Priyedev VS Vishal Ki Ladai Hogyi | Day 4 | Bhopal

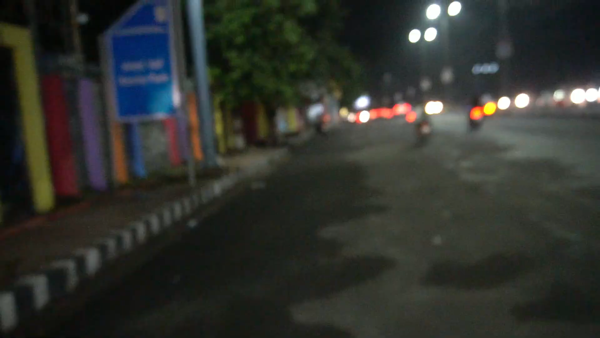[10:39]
सामने देखो काफी बढ़िया, मतलब काफी अच्छी, और उधर लेफ्ट साइड का देखो भाई।